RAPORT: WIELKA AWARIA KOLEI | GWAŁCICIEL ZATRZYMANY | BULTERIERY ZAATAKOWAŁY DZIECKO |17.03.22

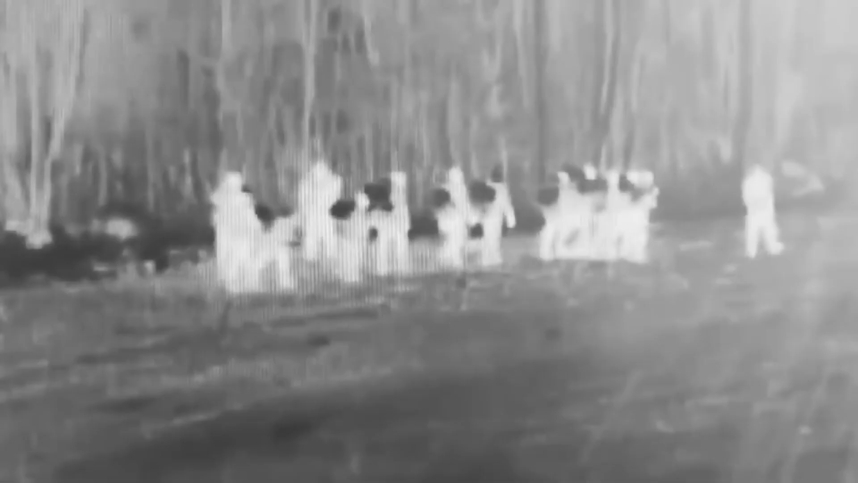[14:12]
Sytuacja na granicy polsko-białoruskiej cały czas jest niespokojna, także po zmroku.
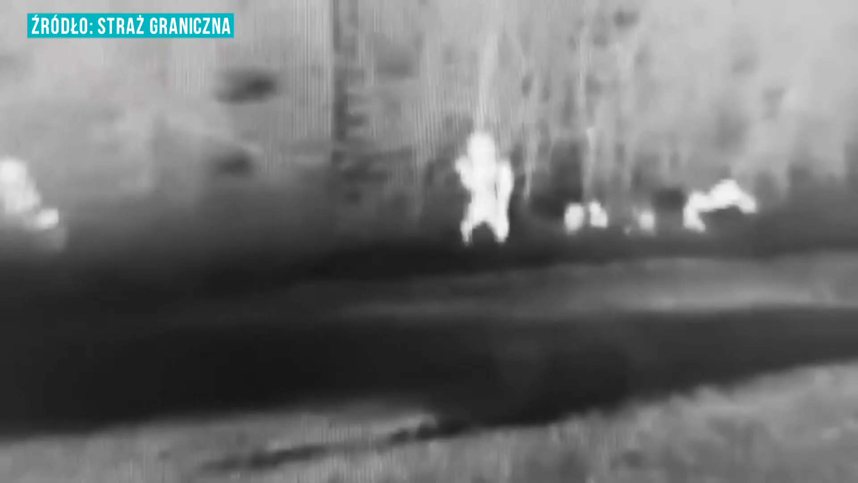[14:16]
W ostatnim czasie zatrzymano 40 osób, które próbowały nielegalnie wedrzeć się do Polski.